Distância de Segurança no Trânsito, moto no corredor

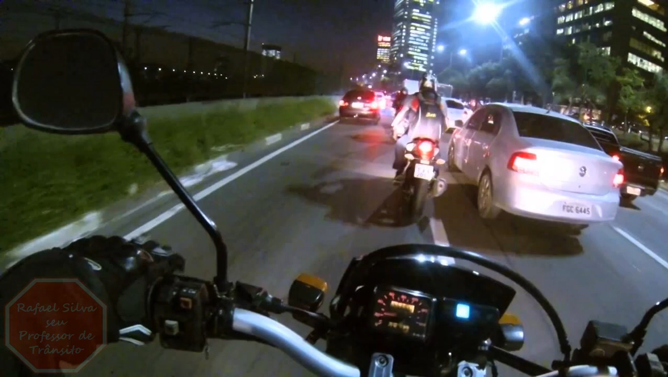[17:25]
Então, moto é mobilidade, mas você tem que prestar bastante atenção porque uma hora ou outra o carro vai desviar.